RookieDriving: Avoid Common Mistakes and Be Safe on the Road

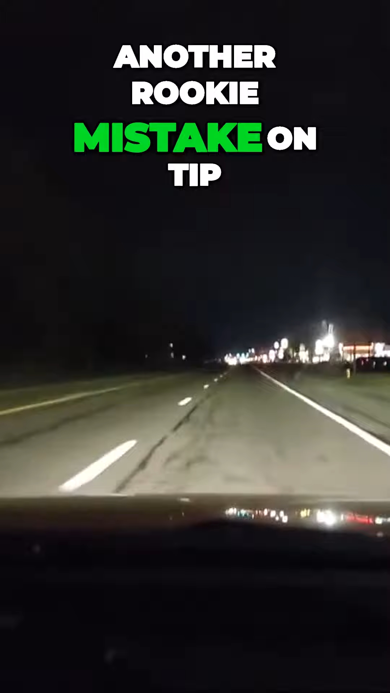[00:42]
mistake or tip you see these fat food places king of burgers
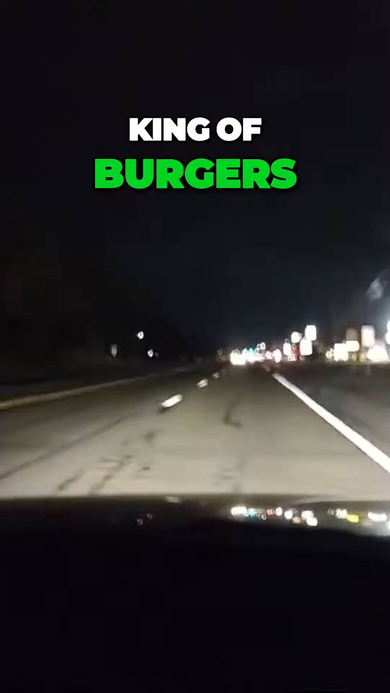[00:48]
arby's mcdonald's not paying attention
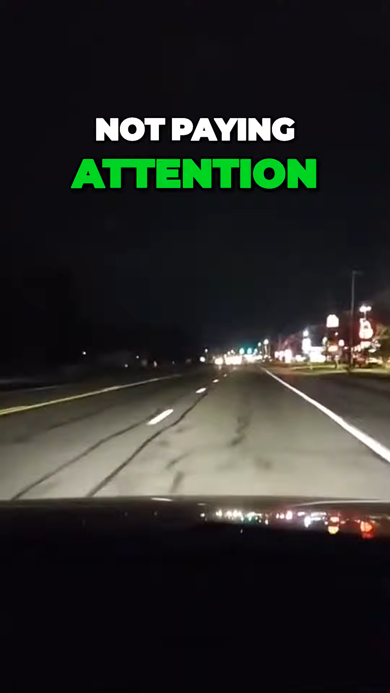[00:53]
you as a rookie expect people to roll out in front of you speed is good scan
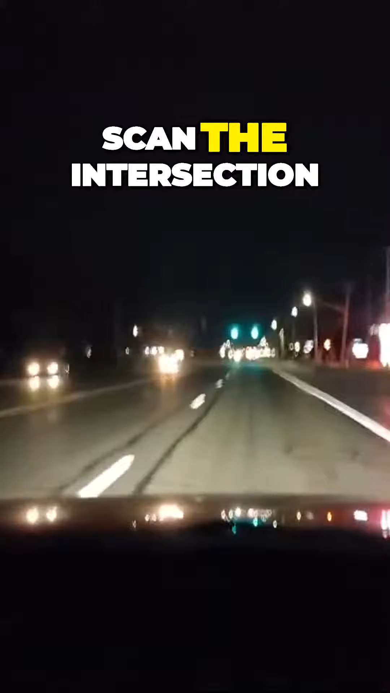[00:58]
the intersection you're looking for people you're looking for cars you're looking for animals
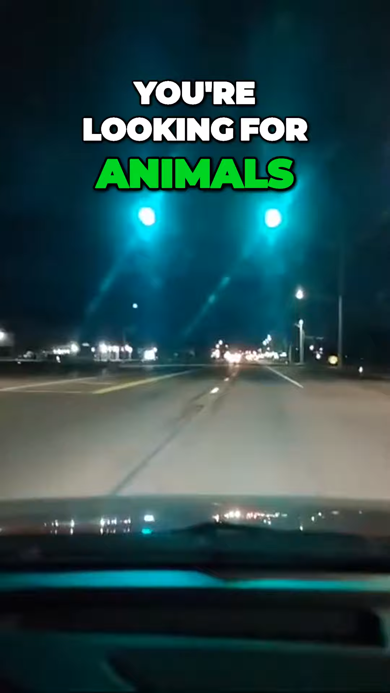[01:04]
i think there was a bed frame on the expressway
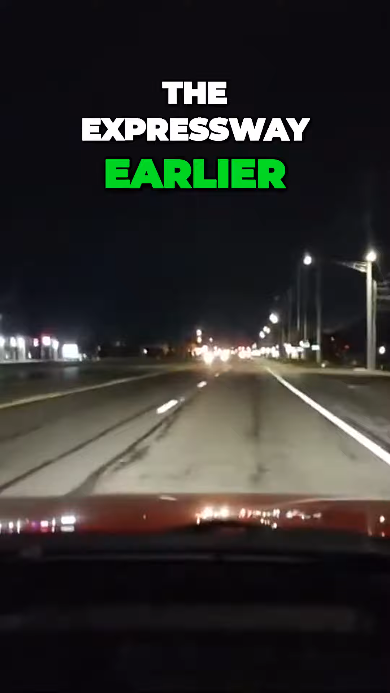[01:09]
earlier so you never know what's out here i'm looking straight ahead i am using my mirrors to keep me centered what i need you to do is aim high and look ahead and at the light we're going to make
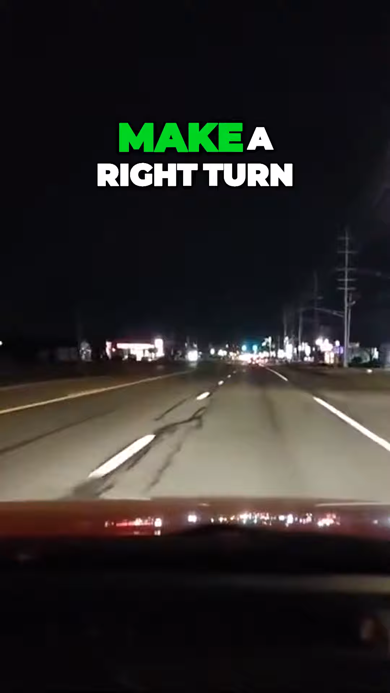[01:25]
a right turn so you want to look for the road to go to the right that was a good blinker with that
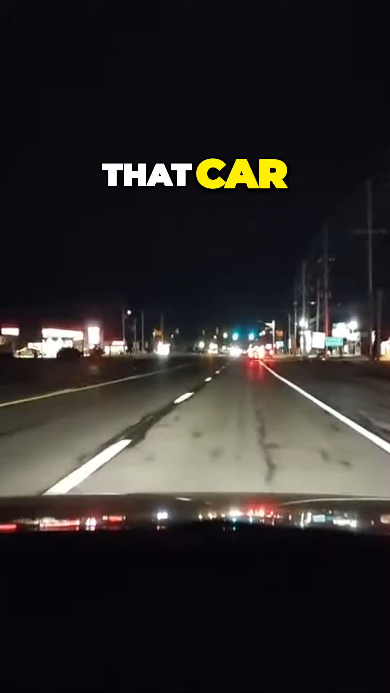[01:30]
car but i want to do better i want to be better than them now the line